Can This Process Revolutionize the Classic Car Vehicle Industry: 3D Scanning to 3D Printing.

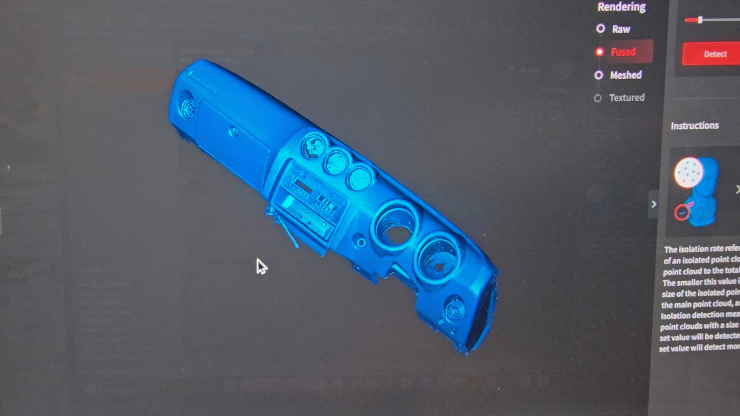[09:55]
Right now, with the hole detector, what it'll do is it'll let you select all the holes to fill in. So, as we can see, it's detected all the holes. It always detects around the edge as well. That's where you haven't filled everything in.
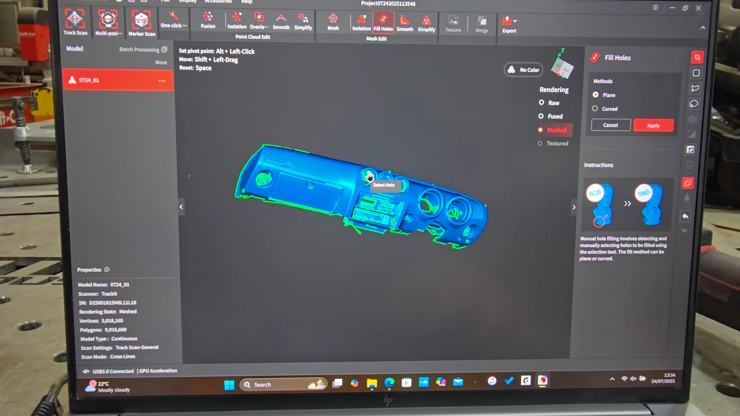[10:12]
But if we detect these, it's turning in from green to red.
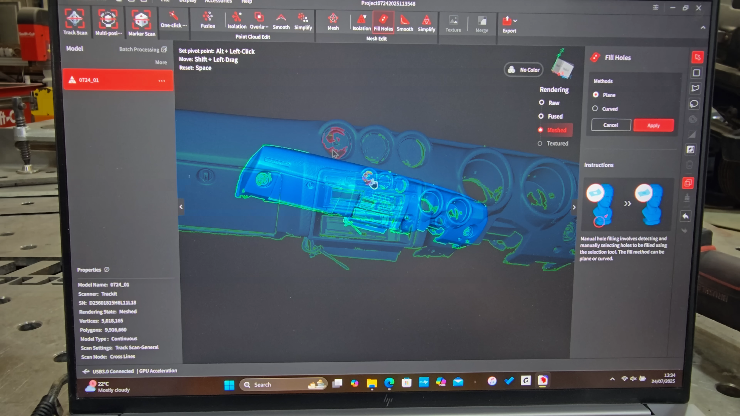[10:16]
And then we click Apply.
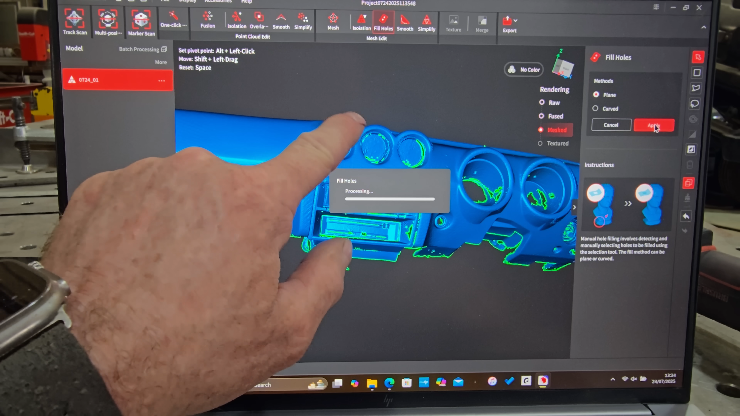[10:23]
What that'll do is that should fill in all those holes.
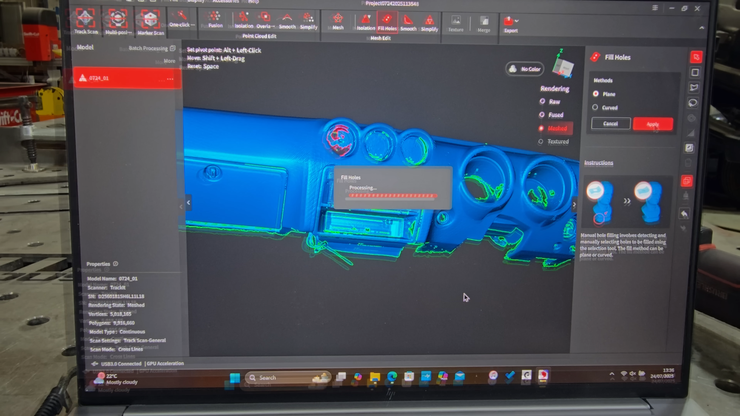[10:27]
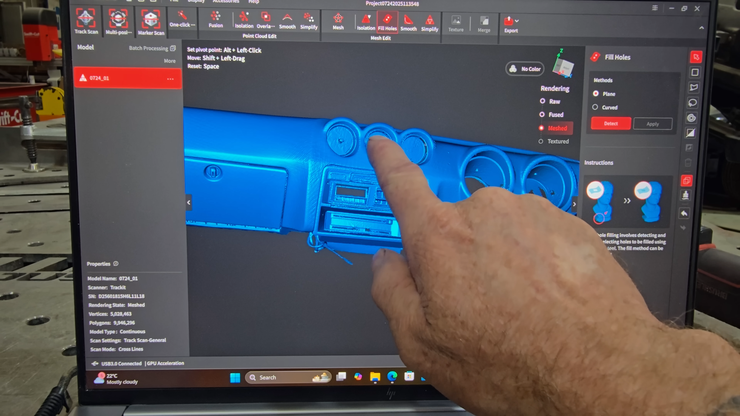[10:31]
And as you can see, the holes are still in these, but this one, apart from two I miss, this one looks absolutely fantastic.
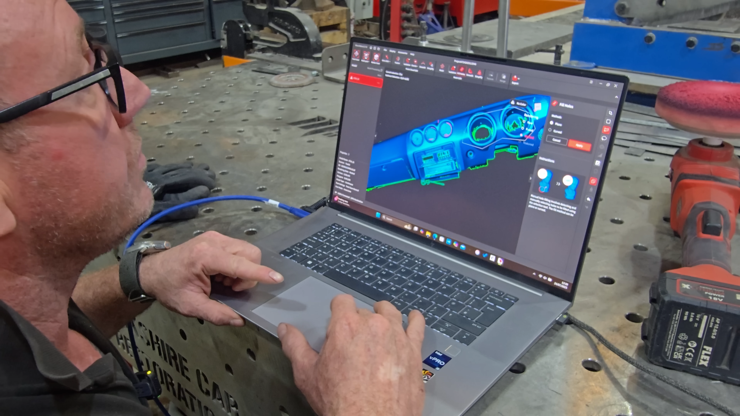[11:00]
fill holes and you can just draw around all those holes that you want filling. Once you've done that, join that up and as you can see, they all turn red.
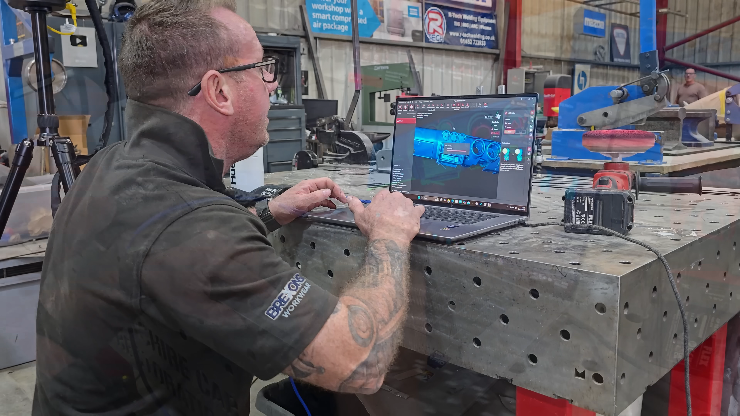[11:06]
And then we're going to continue doing that for the rest of the mesh.
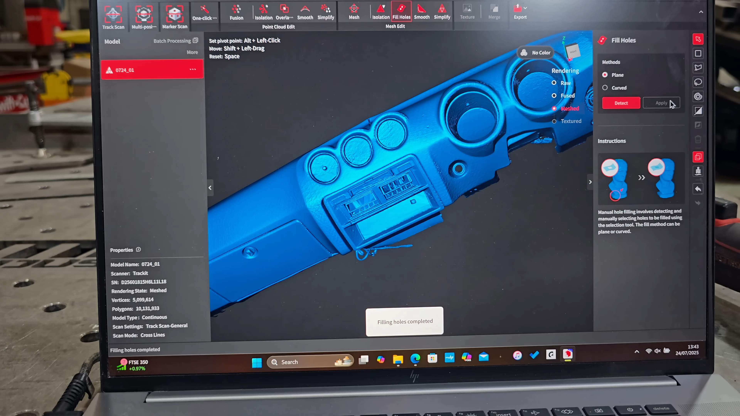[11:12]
Right, so once we've scanned it all and we're happy with that and we finish it off and clean it all up in the Revolt Point Metro application,